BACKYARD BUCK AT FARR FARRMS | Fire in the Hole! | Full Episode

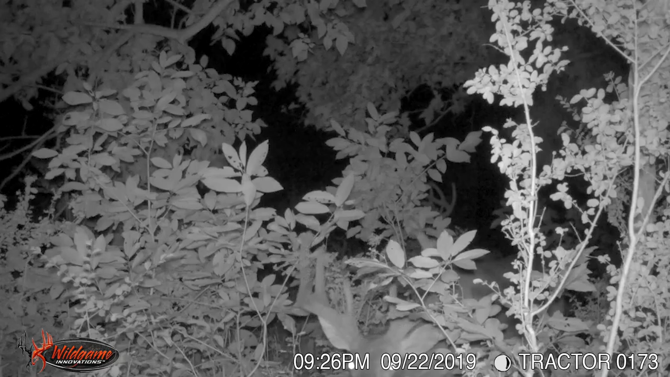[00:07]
specifically an older 9-point. He has taken the pole position on the hit list.